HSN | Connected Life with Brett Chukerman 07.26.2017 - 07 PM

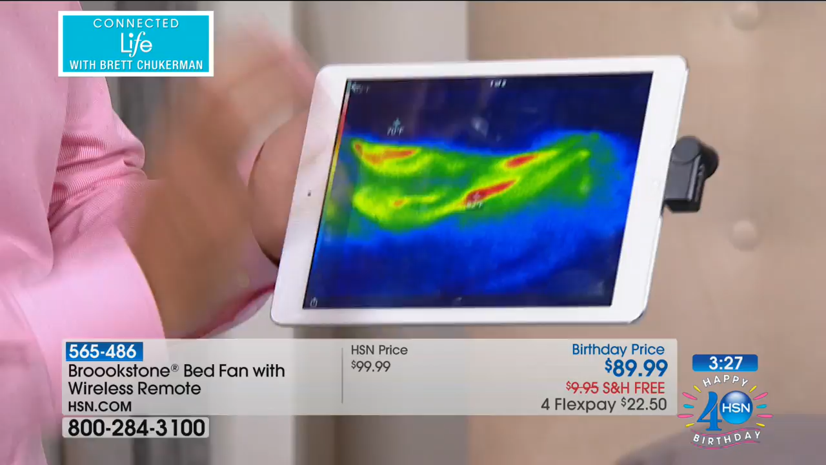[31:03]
We took this before, just before she lied down. And this is what the heat, we're looking at 82 degrees Fahrenheit when she lied down in the bed. So Linda was warm. Take a look at this. We can't even detect. We're down to 72 degrees Fahrenheit at the end of her toe right there that picks this up.